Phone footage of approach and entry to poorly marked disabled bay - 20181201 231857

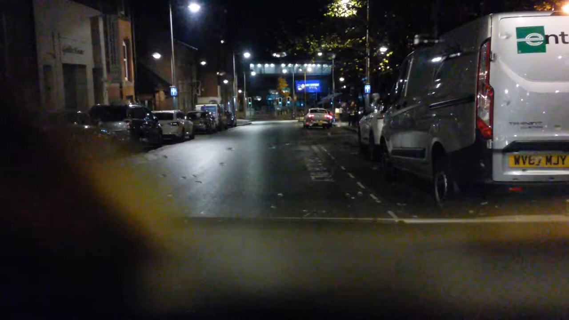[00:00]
All right props on the dashboard so I'm not using the phone while driving I came down here I saw what looked like perfectly normal parking space and at no point on the way in here is it obvious that this is disabled space there's a tiny little sign behind that
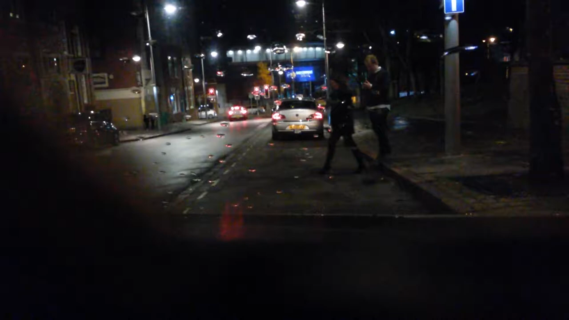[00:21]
one-way sign which is obscured by the one-way sign you can't see it properly from here and there's a bright street light over it
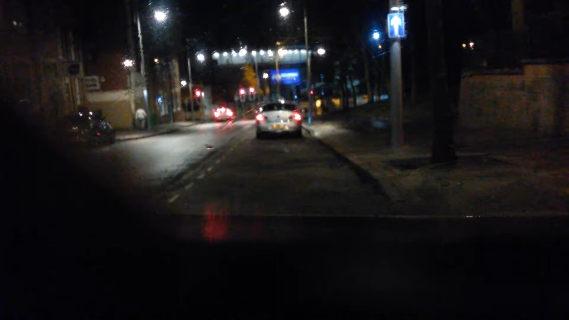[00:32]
the sign that I've just passed can't be read when you're on the way in because it's either too far away or there's a light over it behind right behind it so you can't see what it says or the actual fabric of the cars in the way or it's behind me there's nothing on the road here to show this is disabled bay or it is in any way different from the bay on the other side of the road which is entirely normal and has very very similar looking signs